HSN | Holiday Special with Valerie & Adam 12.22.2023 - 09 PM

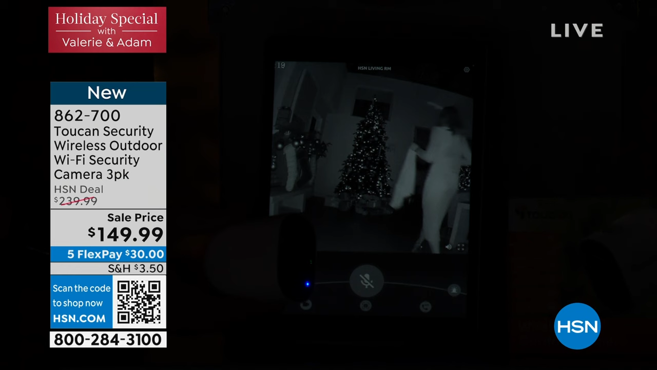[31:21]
But like, who's Bill, that? What's that? Is that a reindeer I see? That's a little elf. I'm gonna set off that alarm. An elf or a reindeer? It's a big... There we go. Oh, Bill! Set off that alarm. Somebody just stole the presents!
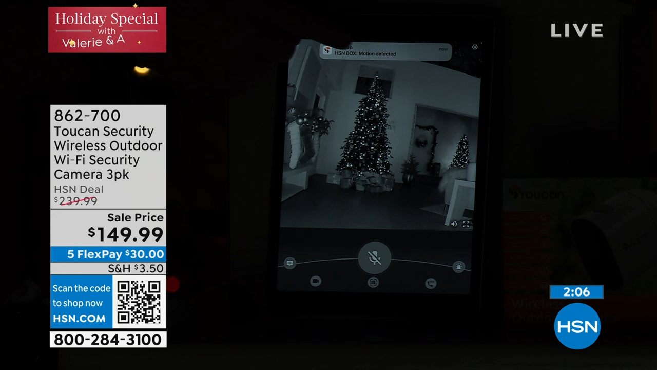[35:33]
Sure, but this is what you are getting, a $100 camera, but not having to pay that $100 price point. So nice field of view. We'll bring up the lights again, and you're going to notice it's going to time back. I'm getting those notifications, which is awesome, because that's what happens on my phone, where I'm at the restaurant. I'm like, someone's at the front door. Mm. Someone's on the driveway. I'm not expecting someone at the driveway. Mm.